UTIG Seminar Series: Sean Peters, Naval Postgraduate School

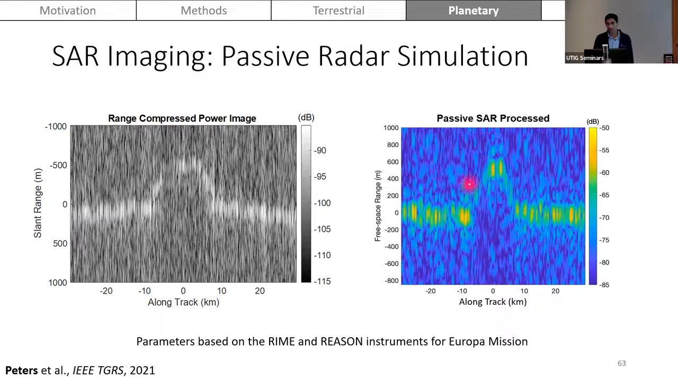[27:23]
We can barely recover the surface, but that's okay because we want to highlight the effects of the synthetic aperture radar imaging and how we can use this to both increase the signal and noise ratio as well as improve the azimuth resolution. Again, this is very important for showing the ability to resolve surface features at Europa. So now that I showed that this can recover the surface, this also highlights the potential for using passive sounding to characterize Europa's ionosphere,
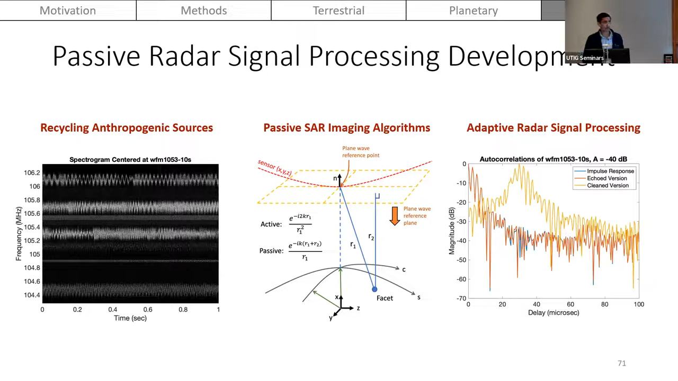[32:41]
such as passive star imaging, potentially applying deep learning algorithms for the incoherent source case, and then looking at adaptive radar signal processing techniques, such as the one that I'm about to describe that's direct signal suppression.